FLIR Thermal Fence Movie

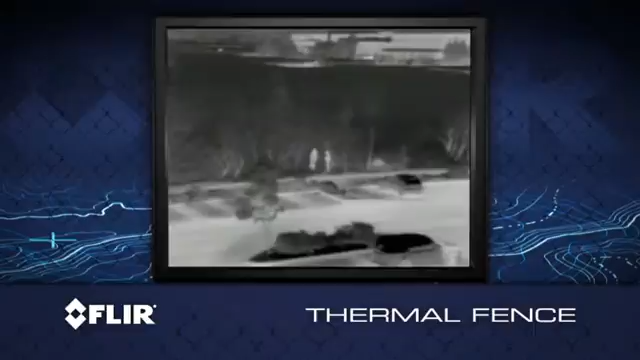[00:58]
FLIR thermal cameras can see in complete darkness, in very bright light and backlit environments,
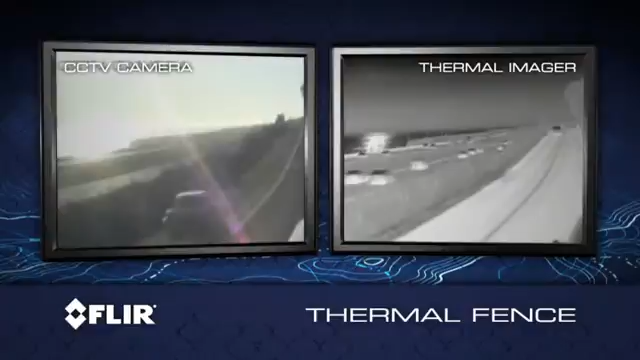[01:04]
and when contrast is very low and details are hard to make out in visible light,
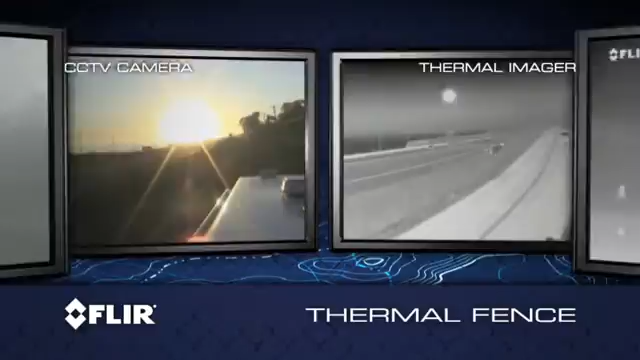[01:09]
through smoke and light fog, and through foliage and camouflage.
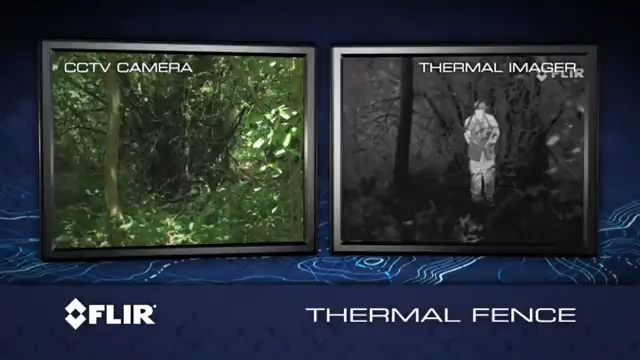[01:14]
Since thermal imagers create images from heat,
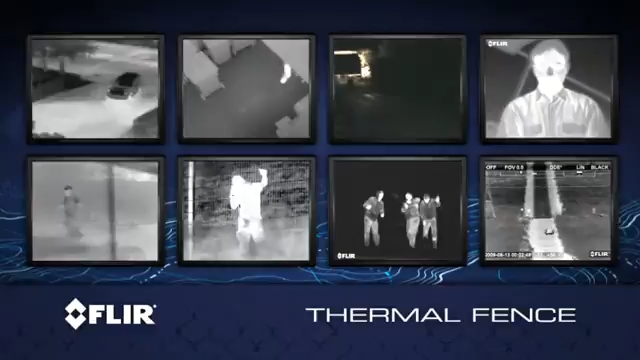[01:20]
not light, and since everything in the world gives off heat, even ice,
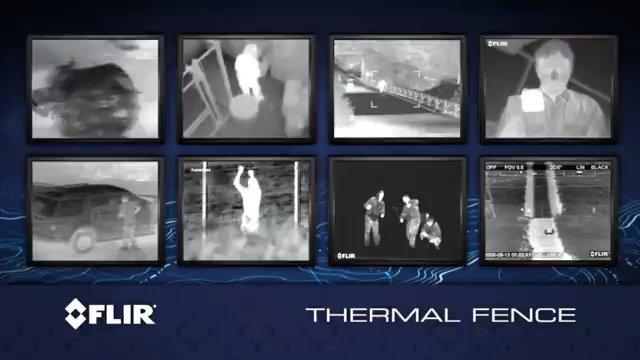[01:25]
they are the perfect tools to detect intruders anytime, anywhere.
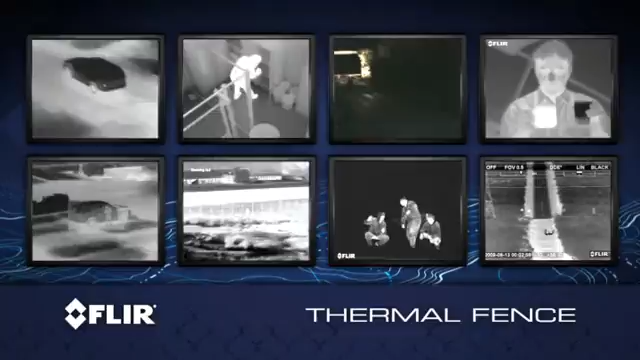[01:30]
You just can't hide your heat. A thermal fence, in its simplest form, can be nothing more than a single thermal camera and a box of FLIR sensor management software,